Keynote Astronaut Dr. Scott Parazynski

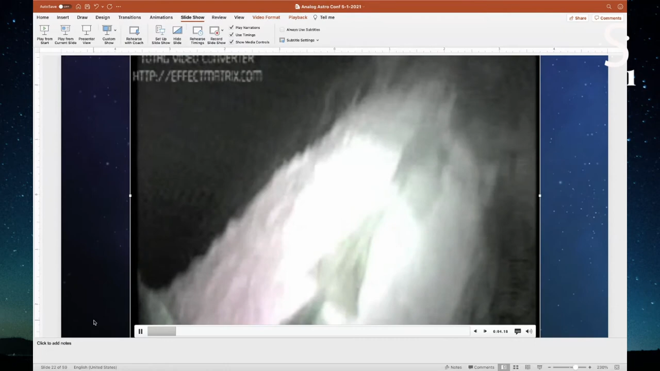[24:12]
And so if you if you time it properly, you'll arrive right before sunrise. This is 4 a.m. local time.
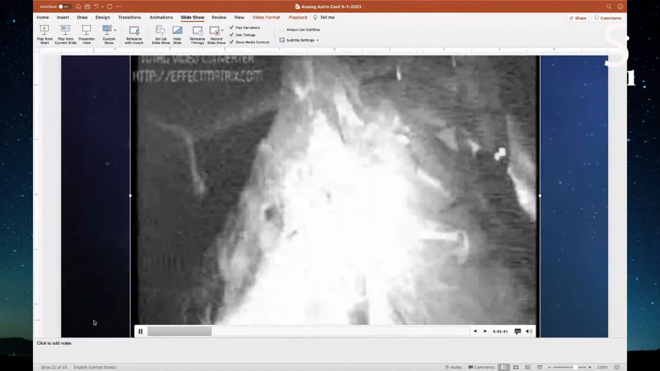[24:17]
There's a beautiful golden Buddha up on top of Mount Everest, as well as some Tibetan prayer flags.
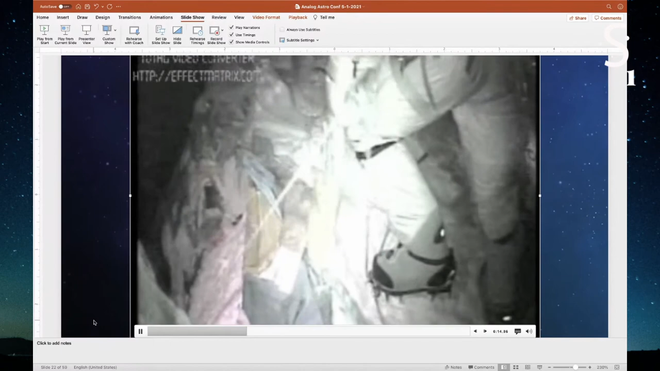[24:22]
It's it's really awesome. Crunchy snow. And it's about 25 degrees below zero. The first thing you want to do is plop yourself down and rest. But it's like really a neat testament.
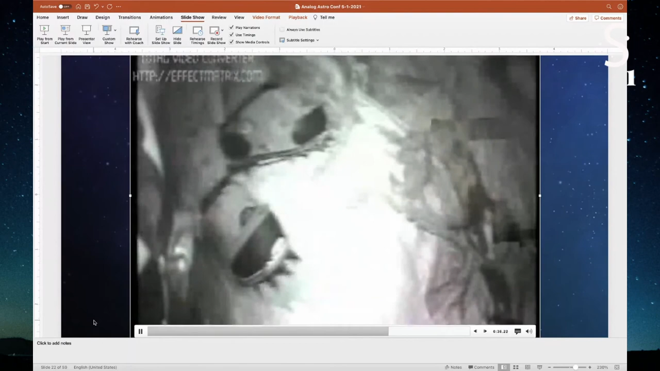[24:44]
One of the things I'd share with you is that the things that come part of me mean the most to you. Here you go. And so it took me